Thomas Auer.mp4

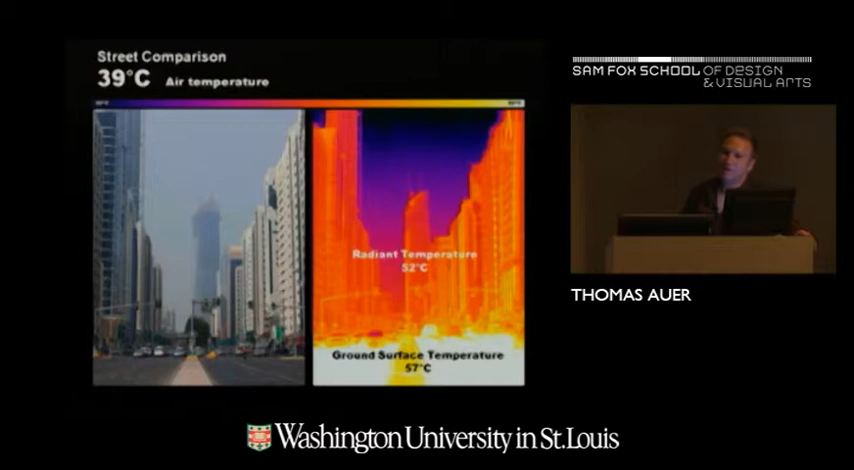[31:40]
And you recognize this when you are somewhere in Phoenix and you walk over a street, how the asphalt radiates into your face. And this is what happens here. And it makes this place. And then being exposed to the sun in addition, the perceived temperature is somewhere at 150 degrees probably. You don't need to go to a sauna. And this is Paris, same issue.